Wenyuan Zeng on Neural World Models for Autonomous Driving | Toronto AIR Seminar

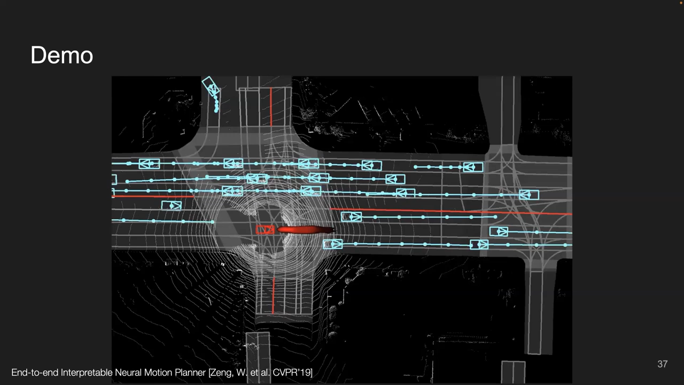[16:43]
And for the motion planning potential field, we highlight low-cost region for different future time steps using different colors.
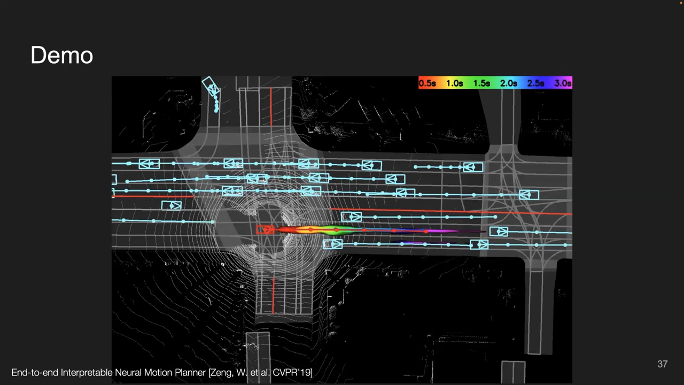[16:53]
Our plan trajectory is showing red. As you can see, our planner can follow the lane very nicely.
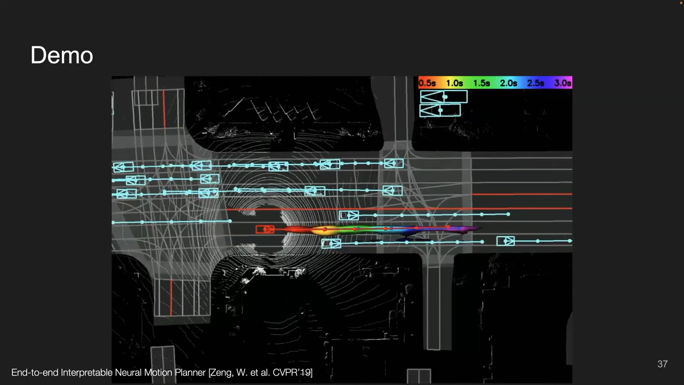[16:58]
And I also noted that our neural potential field captures multi-modality.
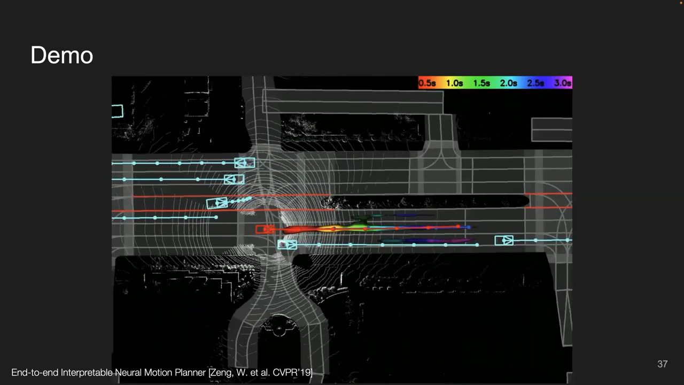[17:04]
In this case, we can either go straight or lane change to the right.
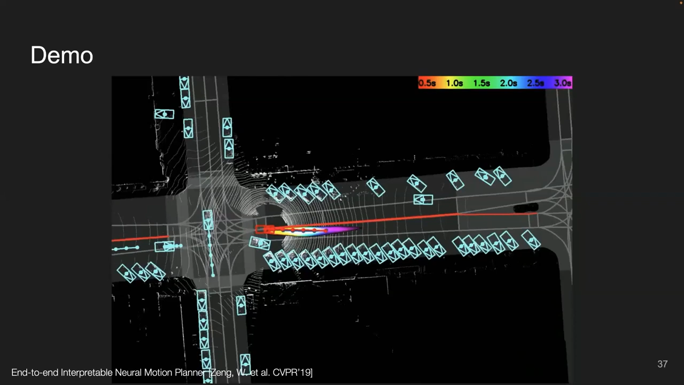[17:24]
And those are the last two or two examples of super nudging in heavy traffic.
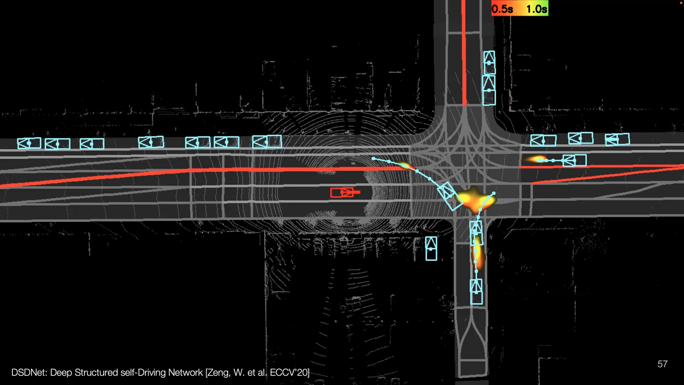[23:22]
But now we can predict multiple possible futures as shown here. We use different colors to represent different future time steps. For example, this, I believe, is one second into the future. And this is the uncertainty at two seconds into the future. And this is three seconds. As shown in this highlighted circle, our model really captures all the possible features like turning left or going straight or turning right.
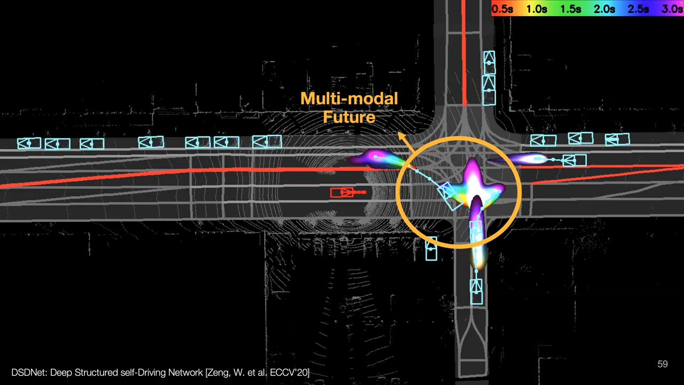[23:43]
Here's a short demo. As you can see, our dynamic model nicely captures the multimodality, especially when the vehicles are approaching to an intersection. You may also notice that when vehicles are driving on the street lanes, our model is very certain about its direction and a little bit uncertain about its future velocity,
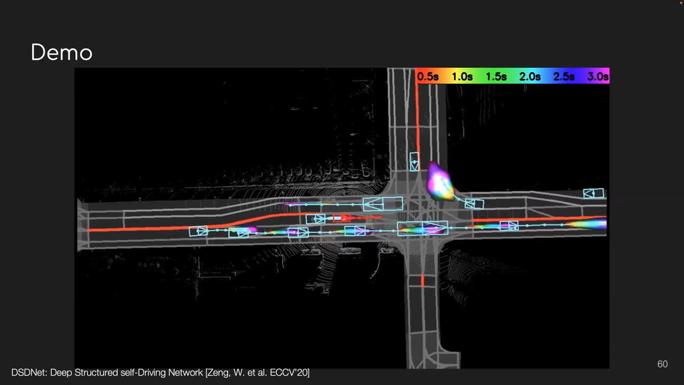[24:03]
which makes sense. In this case, I believe, we
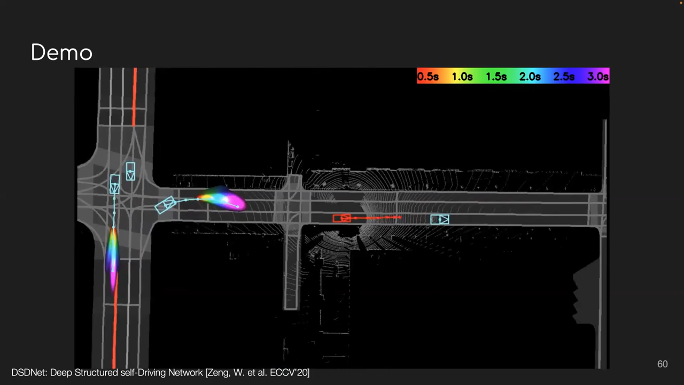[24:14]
perfectly predict that the leading vehicle is going to stop and then we take a nudging behavior to avoid collision with that parked car.
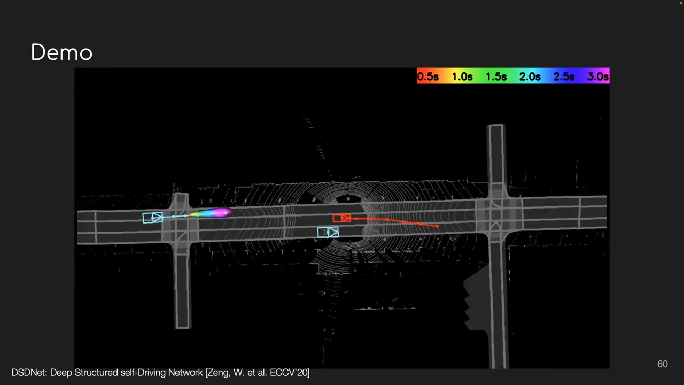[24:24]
Okay, so far we have discussed how we can learn to act from sensors. In the last part of my presentation today, I'd like to briefly talk about how we close the loop back from action to sensor and end-to-end test over driving system.
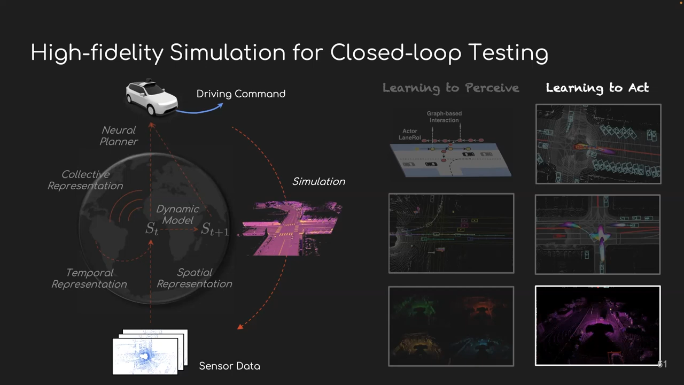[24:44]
To begin with, here I show a standard simulation pipeline where
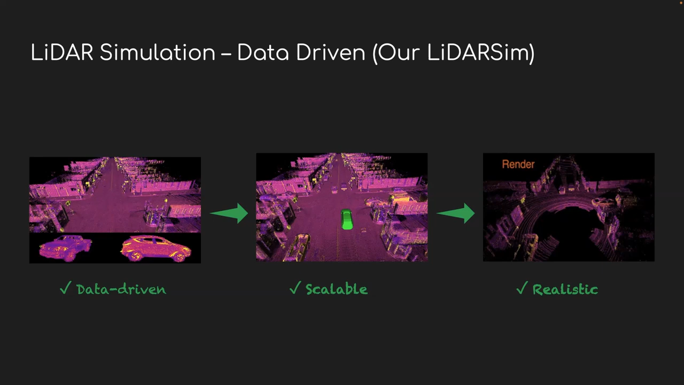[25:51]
And from there, we use a combination of physics-based renderer as well as a learning-based fine-tuner to get more realistic LiDAR simulation. Now, let me illustrate how our approach works in detail. So here I show how we reconstruct the geometric model of the world from our data rather than creating those world models by designers. In particular, we firstly drive in the city to collect raw LiDAR data and align them together. This gives us a dense point cloud after fusion.
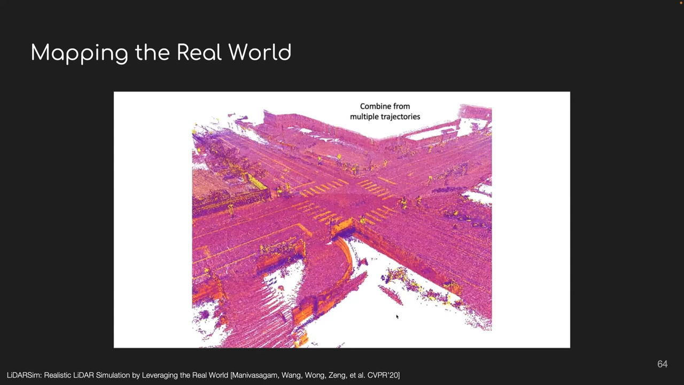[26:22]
We then remove all layers and meshify the point cloud to get the final results. Using a similar approach, we can also reconstruct and build a large-scale 3D asset bank for different actors. Here I show a screenshot of these 3D assets and you can see we have different types of actors like vehicles,
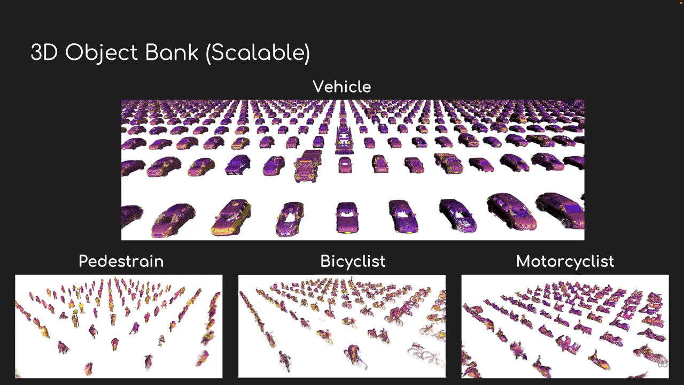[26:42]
pedestrians, bicyclists, and motorcyclists. And furthermore, all these actors are really diverse. For example, we can find a lot of different edge situations in our asset bank, but typically you wouldn't see them in other 3D assets or CAD model databases. Okay, so now we have the geometric model of the world as well as the geometric model of actors.